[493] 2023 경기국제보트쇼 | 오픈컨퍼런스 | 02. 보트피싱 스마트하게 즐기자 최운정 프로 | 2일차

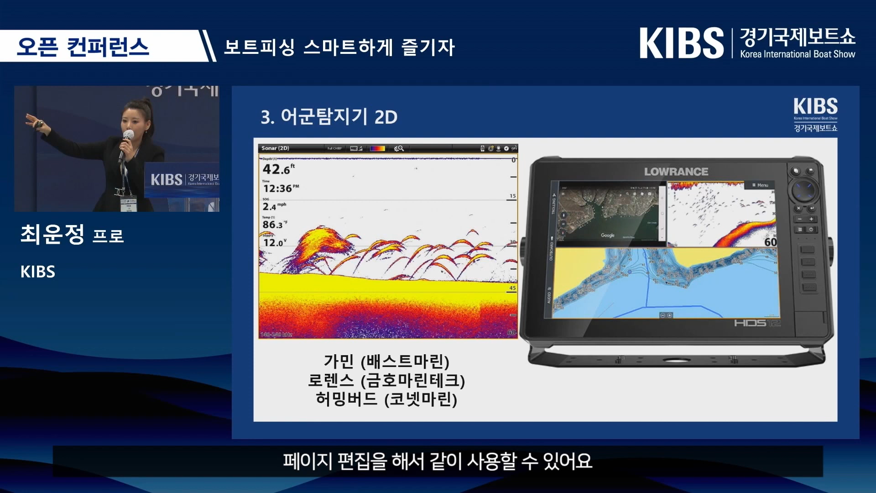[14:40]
On screen: water 86.3°F, speed 2.4 mph
오른쪽에 보여드리는 거는 우리나라 금오마린테크에서 수입하는 로렌스 어탐기인데요 위성 지도와 그리고 바다 지도와 그리고 어탐기를 이렇게 분할해서 페이지 편집을 해서 같이 사용할 수 있어요 그래서 한 대만 있어도 주행과 낚시가 가능합니다 근데 요즘 트렌드가 또 엄청난 최첨단 기술이 나왔습니다
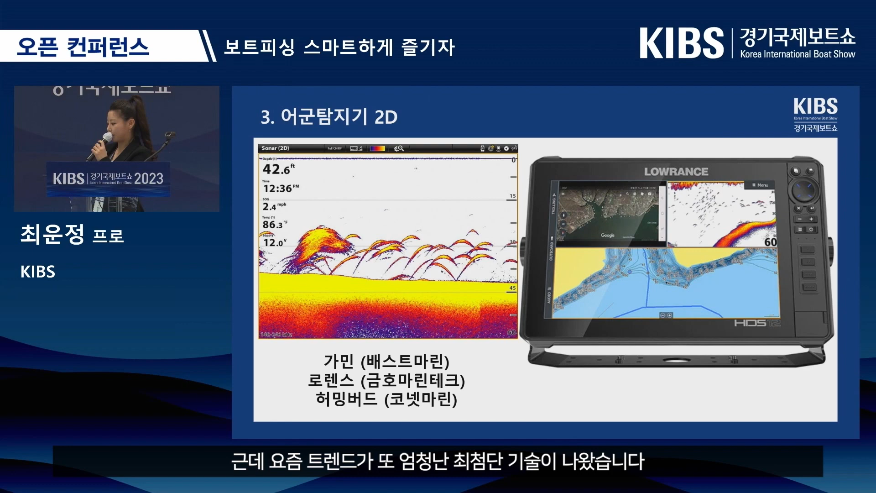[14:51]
On screen: depth 42.6 ft, water 86.3°F, speed 2.4 mph
이거를 좀 보면서 말씀해드리고 싶어요 영상 한번 봐주세요
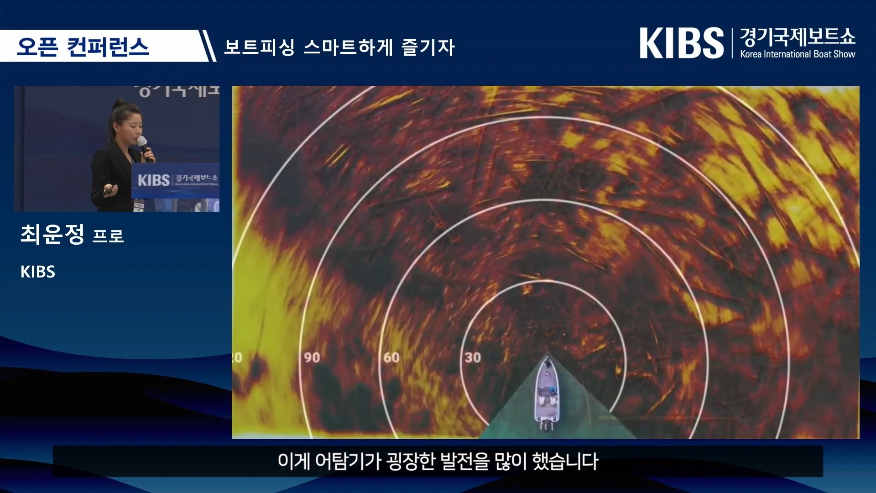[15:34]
그래서 요즘 베스 프로들은 베스 토너먼트 뛰는 사람들은 바닥 지형도 이렇게
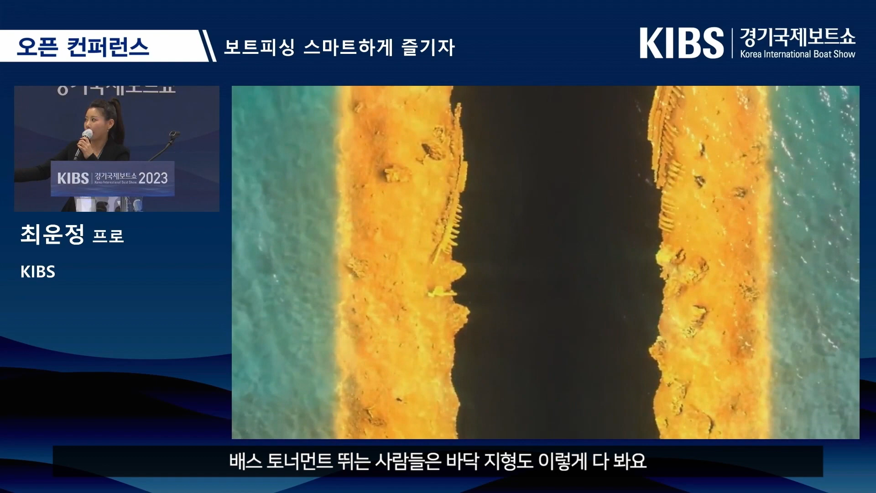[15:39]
바닥으로 다 봐요 이게 지금 바닥 지형이에요 여기 뭐가 있죠? 기물이 있죠? 뭐가 깔려 있죠?
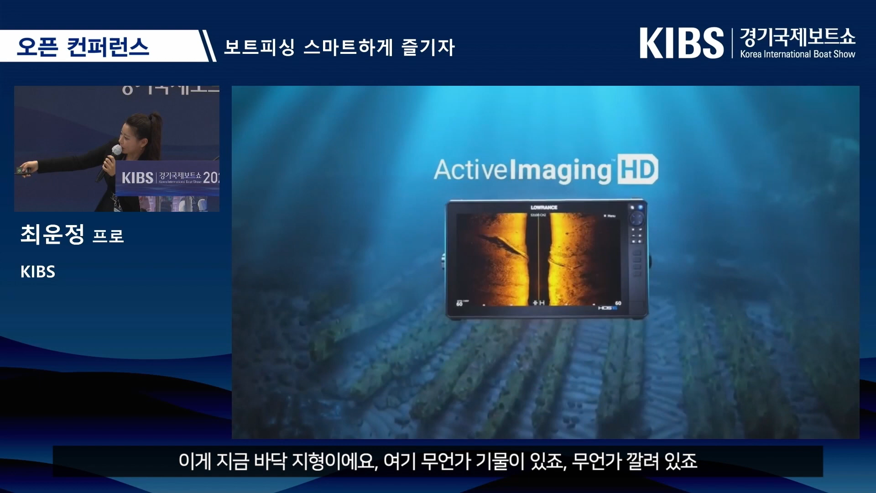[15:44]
이게 어탐기로 다 표현이 됩니다 바다는 최대 150미터까지도
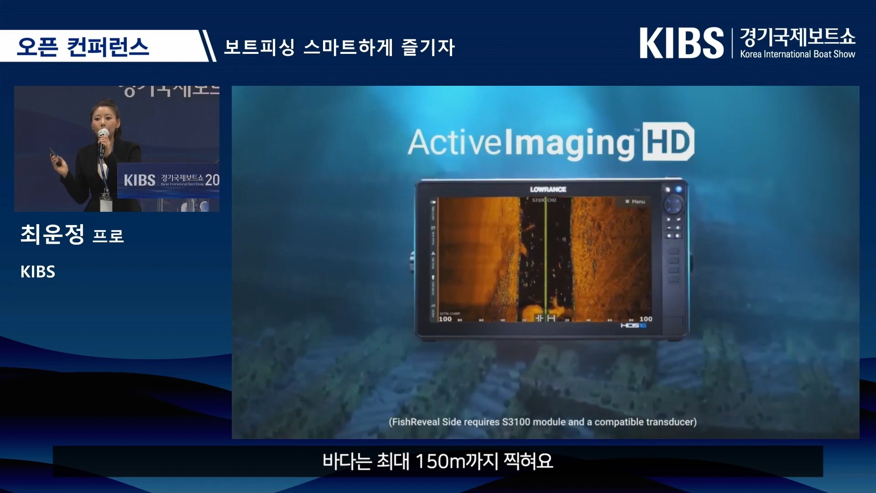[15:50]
찍혀요 엄청난 기술력입니다 이게 바닥 지형이
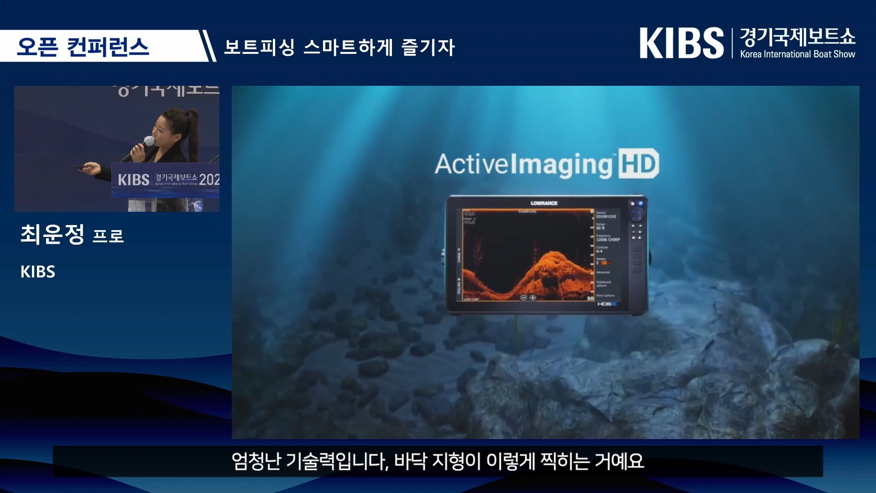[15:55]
이렇게 찍히는 거예요 그래서 요즘은 물고기를 보면서 잡습니다 이거